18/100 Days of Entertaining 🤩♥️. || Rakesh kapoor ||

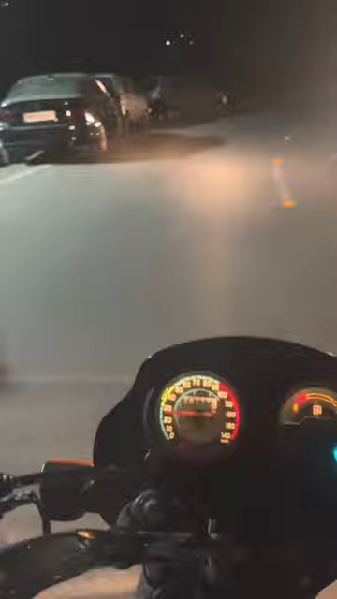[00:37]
चलेघी शूम को नइट आउट पे अपको दिखाते हैं कि चंबा का नाइट व्यू कैसा आता है हमने
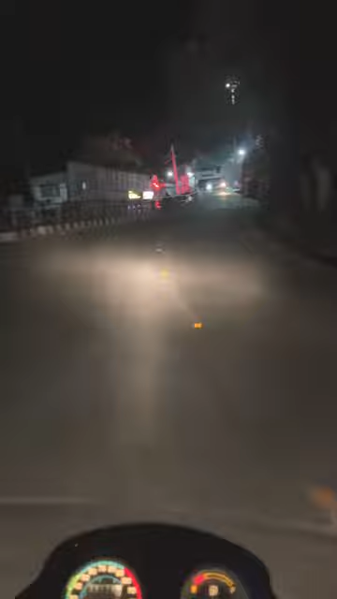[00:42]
सोच़ था कि हाँ कोई लोग नहीं मिलेंगे लेकिन यहां तो लोग खाना पीना करके